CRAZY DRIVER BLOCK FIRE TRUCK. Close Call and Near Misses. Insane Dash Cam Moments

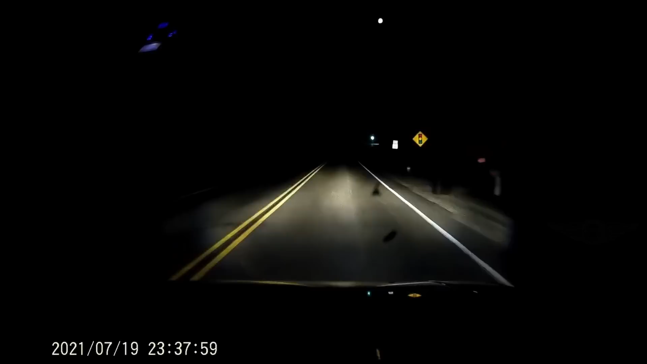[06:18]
Almost hit this doe and her fawns on my way back home.
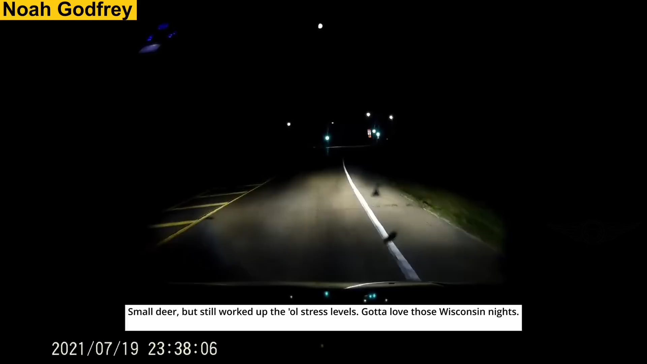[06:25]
Small deer, but still worked up the old stress levels.